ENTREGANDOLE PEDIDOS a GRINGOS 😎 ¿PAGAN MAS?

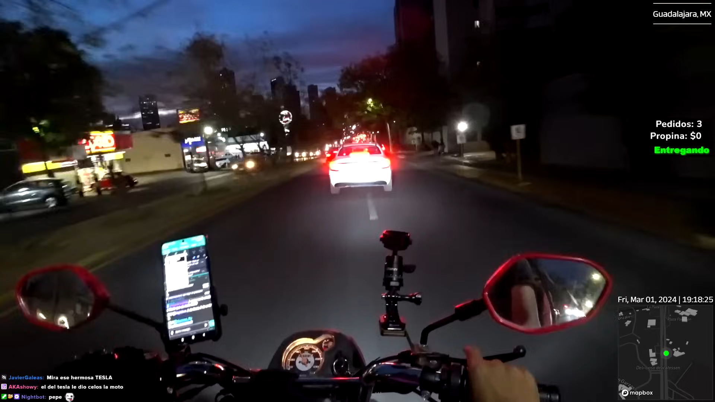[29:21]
A la izquierda también, viene como mi carro, cabrón. Está como me, como que está, no, no está bien balanceado. ¡Chush! Y se le puso enfrente. Llévatelo, güey, llévatelo. Llévatelo, güey. Quítalo a la verga, quítalo.
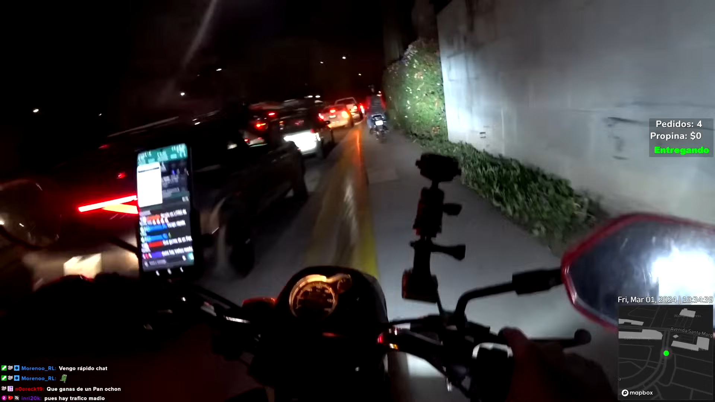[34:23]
Árale, va, chingue su madre, chingue su madre, va, va, va, va, va, se juega, se juega, se juega. La verga el trafical, güey. Órale, va, va, va, se juega, se juega, se juega.